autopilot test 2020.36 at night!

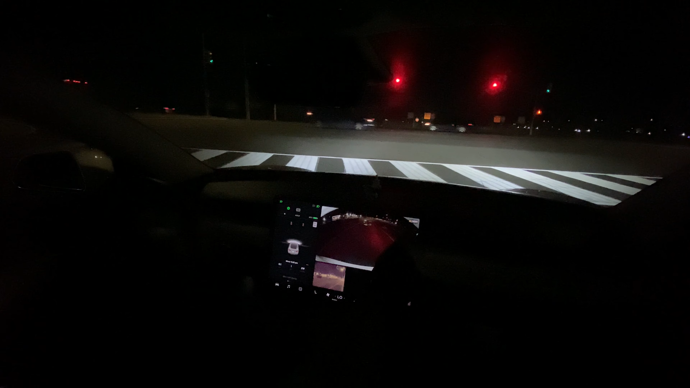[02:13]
So here you can see the new airbag sign that's right there. And it's green, it's red right now. When it turns green, it's going to do a little ding sound. So it's going to turn green.
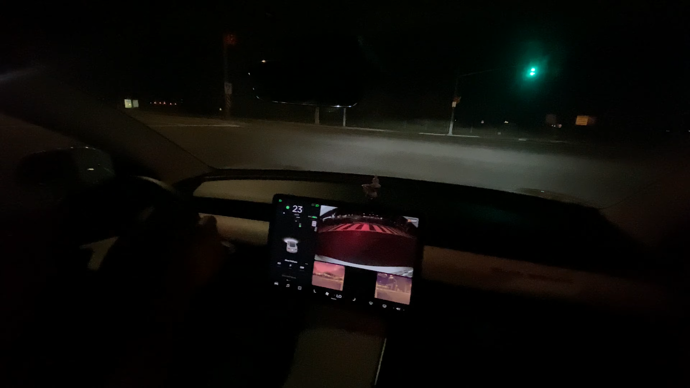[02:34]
It's weird. It's the first time it didn't work. That's really, really weird. Maybe because I was turning. Who knows? Let's put it on autopilot right now. We're on autopilot. Speed limit is 60, but we're in 50. I mean, speed limit is 50, but we're in 60. Let's change lane to the right lane. And lane change, I have no complaints at all. I would say Tesla is like one of the best for changing lights.
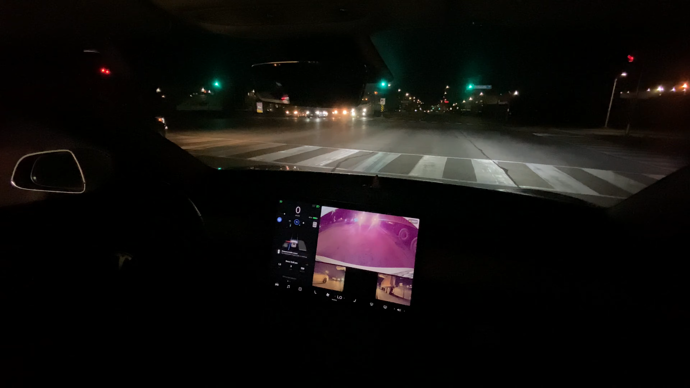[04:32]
Let's see. It's going to turn. No, it didn't. That's really, really weird. Let me go to my settings and see if I actually turn that on. So autopilot. Yeah. Where is it? My bad. I don't know if it's ISS. Yeah, green traffic light chime.
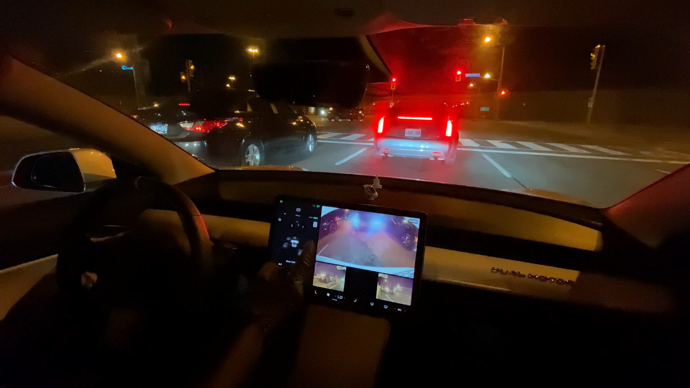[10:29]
These guys are just fooling around. I don't know what the hell are they doing. Are they drunk? Gosh. There we go. Finally got it. We got the ding. So I guess you can be on autopilot for that ding to happen. Let me pop it back on autopilot. So you have to be driving.